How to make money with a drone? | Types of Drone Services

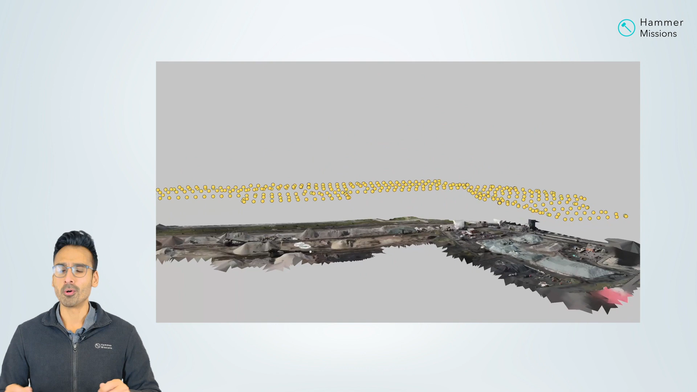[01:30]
Now, what exactly are stockpile measurements?
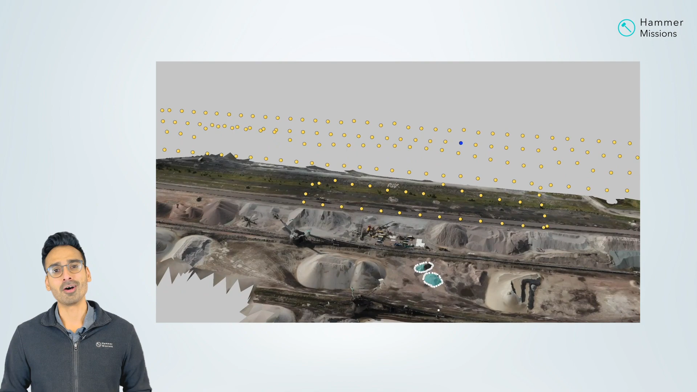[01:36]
Well, as it turns out, when you're on a construction site or a mining site,
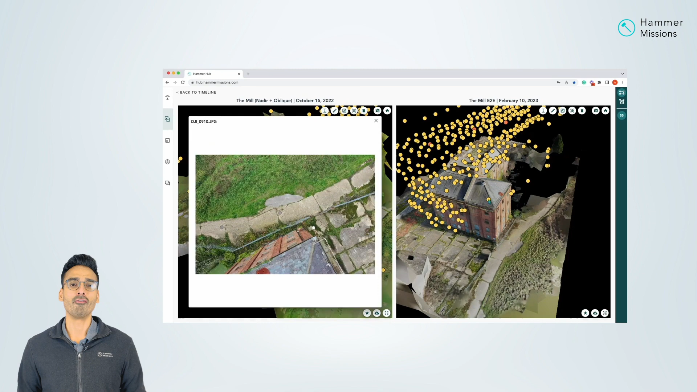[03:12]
So, all of these questions can be really easily answered using drawn data if they were able to create a map or a model of their site every week,
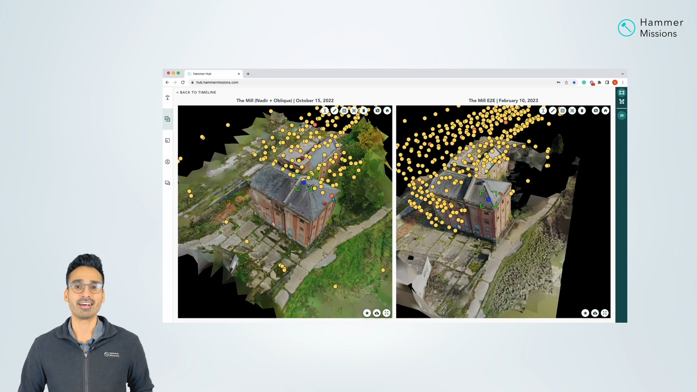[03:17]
and they're able to track how are things changing.
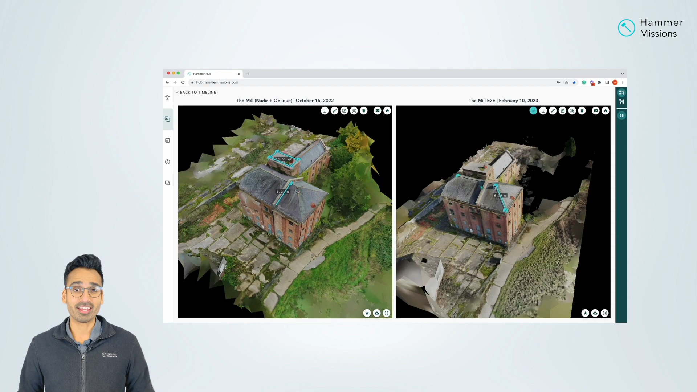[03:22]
They're not even just tracking things, they're actually able to plan better because they have a digital model of the site in their computer that you've provided them.